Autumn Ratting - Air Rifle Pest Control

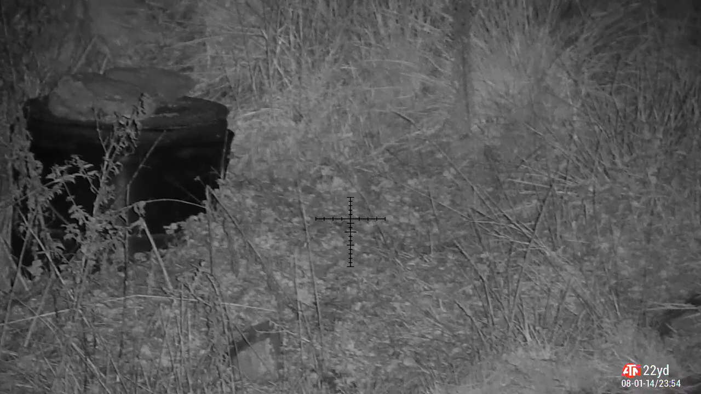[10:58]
they get the more rats coming from the fields they're out there at the moment hoofing up all the spilled grain
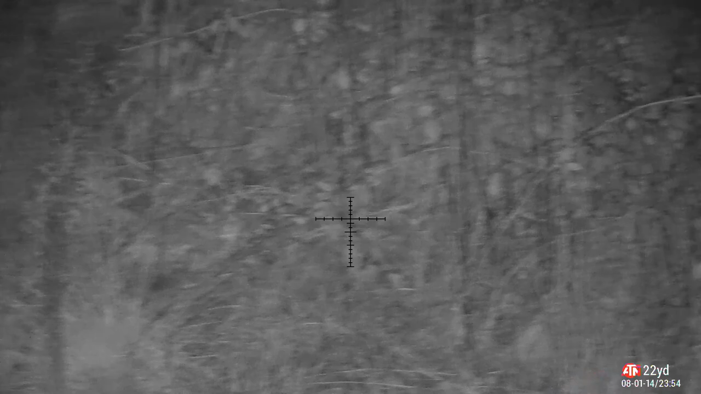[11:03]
and the bits of crop but they're coming in and they're coming in quite quickly as well i spot this one under a sticker under the bucket nice 44 yard shot absolutely domed them with a gsb exact
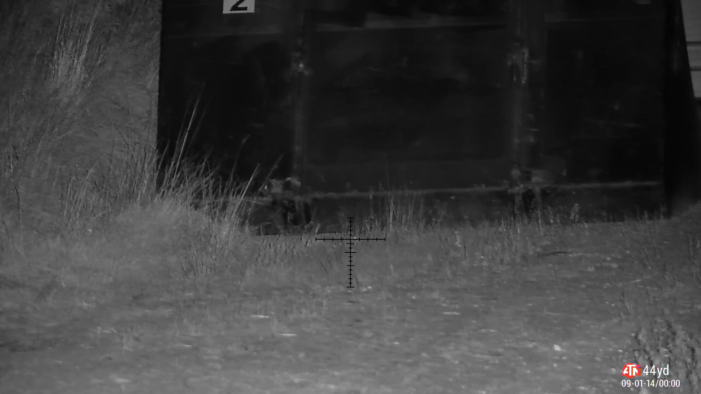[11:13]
you've got to pick these up as well i don't leave the man around it's
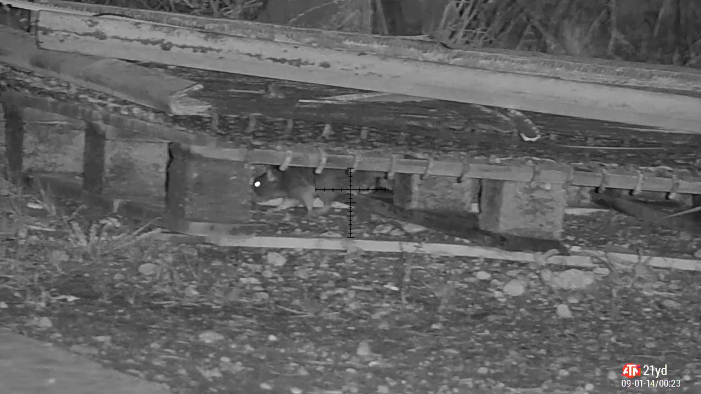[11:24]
just not right to be leaving dead rats lying about the farmer doesn't want to see it and they'll spread disease i couldn't believe me luck with this one i came around the corner and he's literally sitting there but
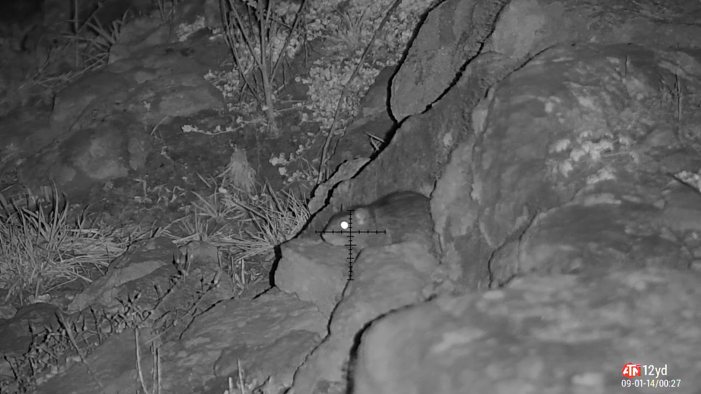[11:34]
probably because of the background noise of the fans he heard nothing he had nothing apart from the crack of his head when my pellet landed to be honest even then he's not going to be bothered is he he's not going anywhere
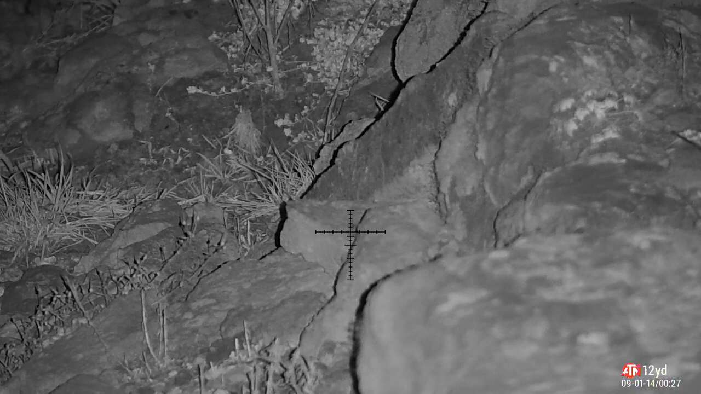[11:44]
at the other end of the farm now there's quite a lot of overgrown um rocks if you like and they're all hiding down there it's quite difficult to spot them on the infrared you can spot them glowing up on the thermal but after you get the bead on them to get the shot down it's not always easy
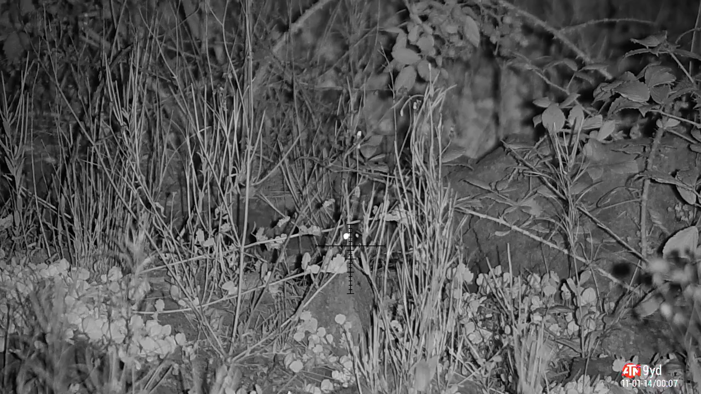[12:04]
you see what i mean just see an eye sometimes but you know you've got
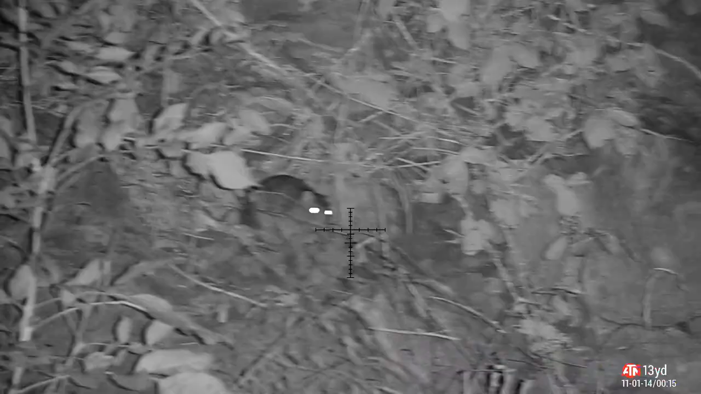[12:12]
them and you can go and pick them up and this one's sitting up on the rock face so i'm going to punch them in the face with a gsb these pellets are absolutely beautiful in the fx impact they really do hit the mark not long after that rat had fallen we'll get a nosy neighbor sticking his head out so i'm going to give him a splitting lead ache as well
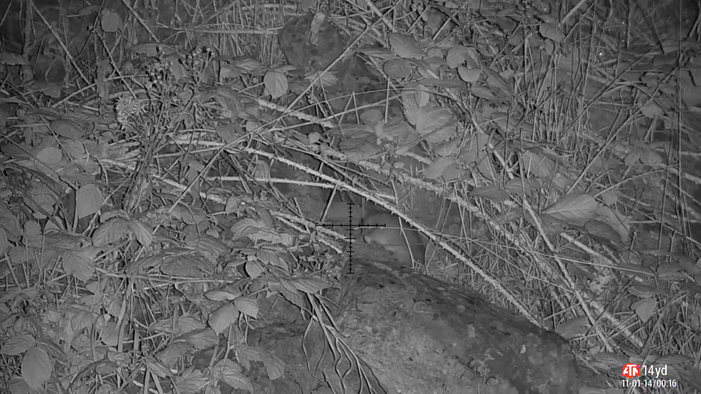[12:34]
beautiful that tail sticking straight out tells me that's a nice clean headshot right let's go and have a look around
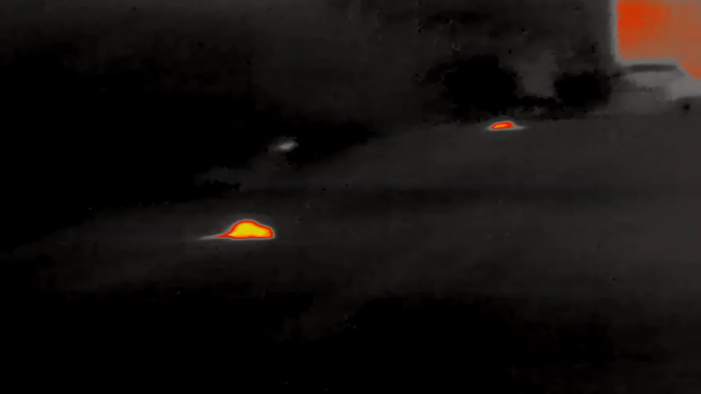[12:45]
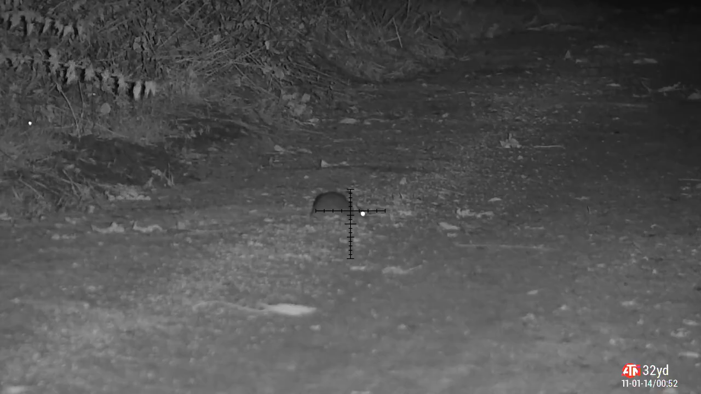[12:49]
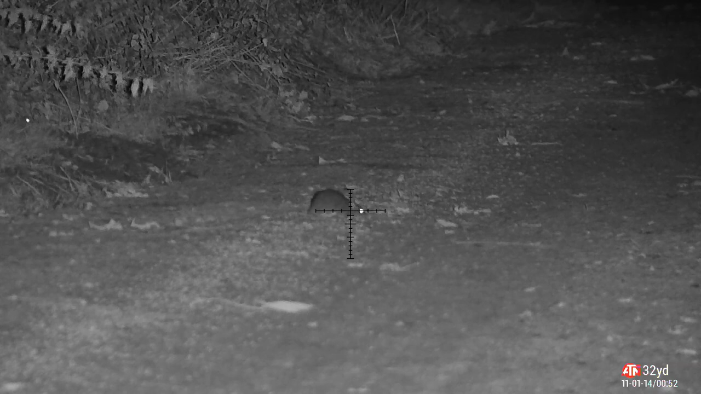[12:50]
hiding at the top of the hill help yourself to spill grain i've just been talking about well do you know what have 13.43 grain and go straight down
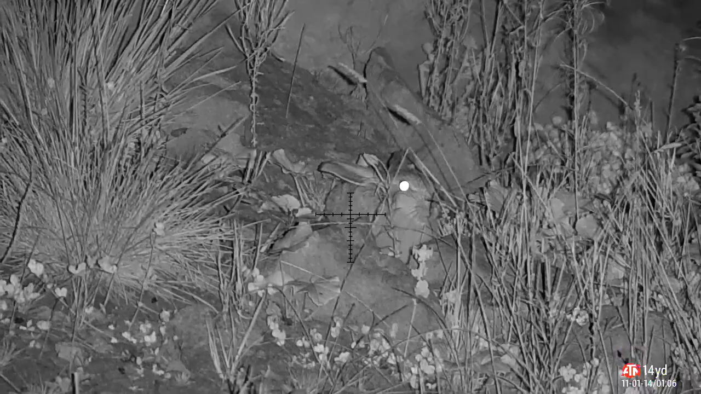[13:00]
run rabbit run rabbit run run run here comes johnny with his gun gun gun actually stay where you are mate you're fine rabbits are not on the quarry list here uh same as squirrels i see the occasional squirrel they're not included either pigeons rats general disease carriers that